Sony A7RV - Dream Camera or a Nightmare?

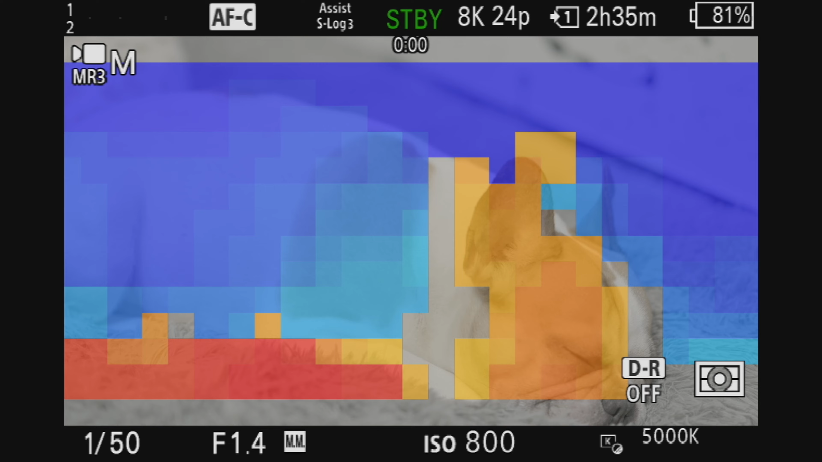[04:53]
Focus mapping is in here too, which is a feature that I've never used, and I really don't see myself ever using it.